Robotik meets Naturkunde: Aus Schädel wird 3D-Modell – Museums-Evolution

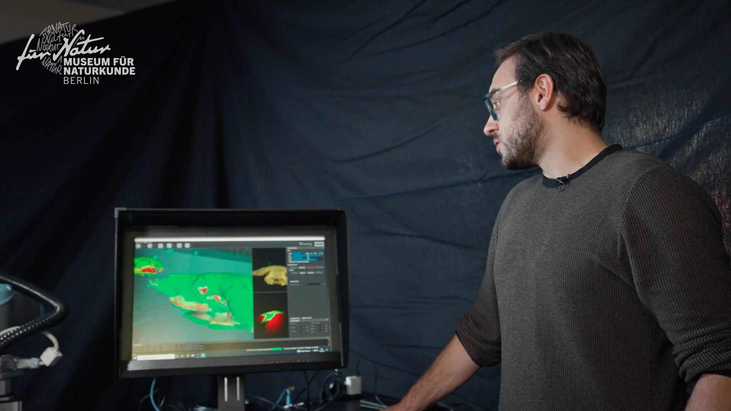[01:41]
So for this particular object, it will capture probably around 400 images.
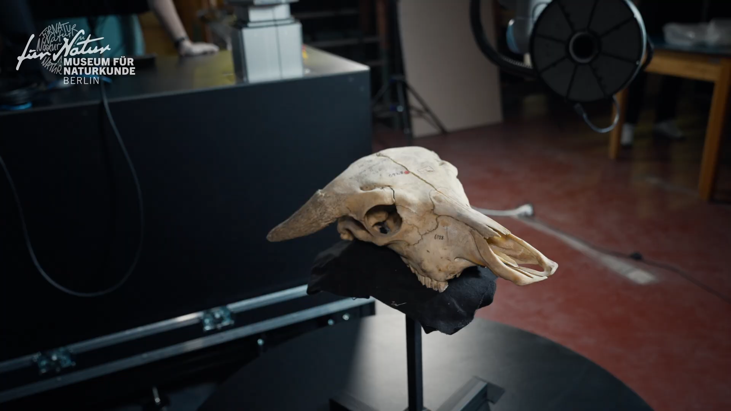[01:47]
This is the first system of its kind.
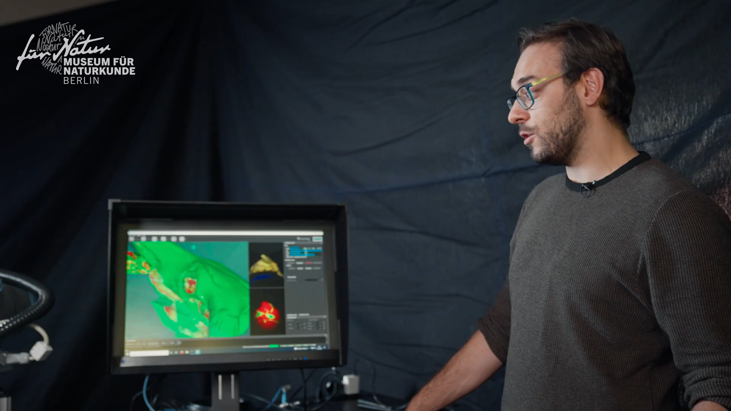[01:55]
It's the only one which has also a lift kit.